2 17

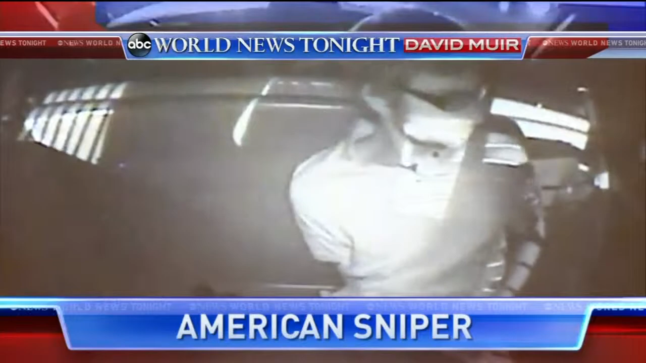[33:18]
A killer in the police cruiser, far different from his days in Iraq. Under the microscope, the St.